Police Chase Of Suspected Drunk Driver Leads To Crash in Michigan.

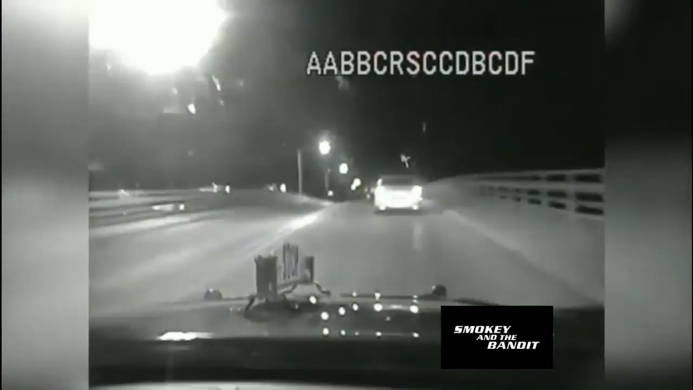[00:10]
We're going over the bridge. We're not fighting. Copy, not copying. You follow the Rockhead Bridge. Not copying. Flight director, is it? Yes. It's a car. It's a car. Softball on the Marge Boy. Copy, softball on the bridge.